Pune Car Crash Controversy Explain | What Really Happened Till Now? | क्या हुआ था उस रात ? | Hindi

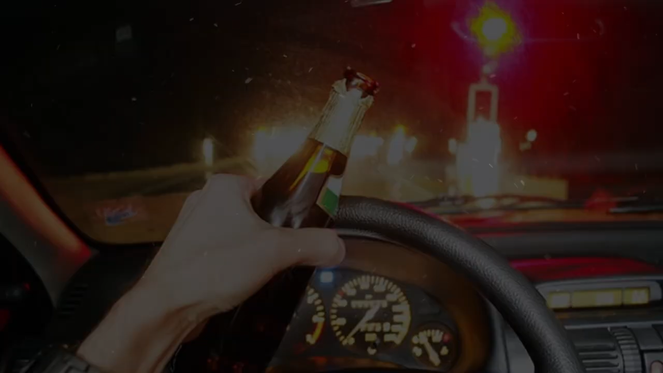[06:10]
over speeding और शराब पीकर गाड़ी चलाना ही होती है और इसी कारणों की वजह से सिर्फ 2022 में